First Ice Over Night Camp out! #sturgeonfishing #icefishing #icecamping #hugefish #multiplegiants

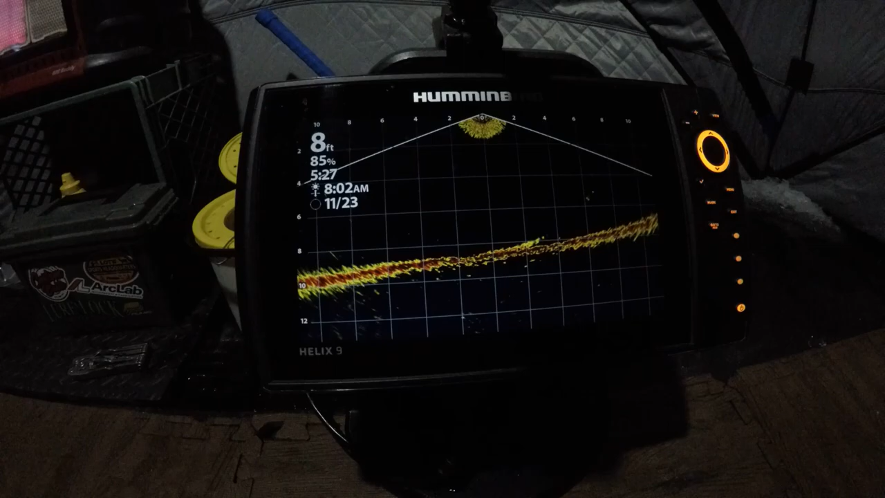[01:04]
On screen: depth 8 ft
this year I'll be rocking the helix 9 with the mega live energy so far I'm loving it no complaints yet I'm very very curious to see how it does in the deeper water with the lake trout but we'll see how it does
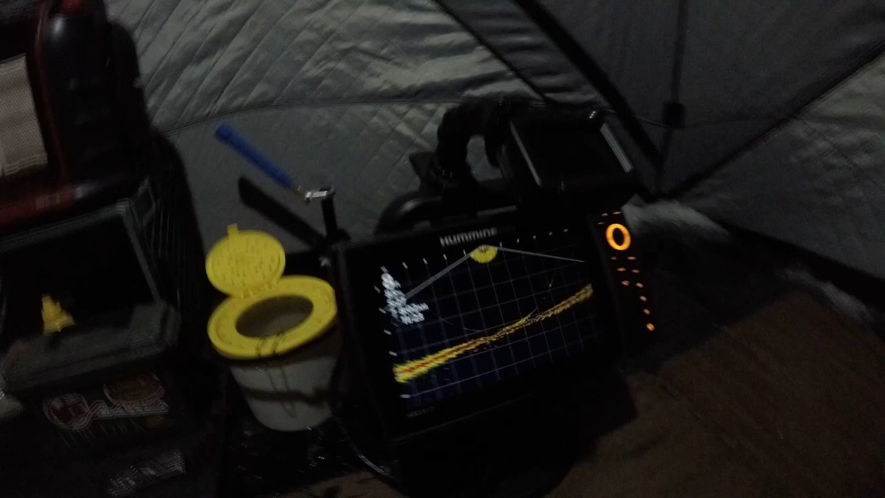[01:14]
so far it's been excellent for sturgeon I've had it once so far I definitely saw some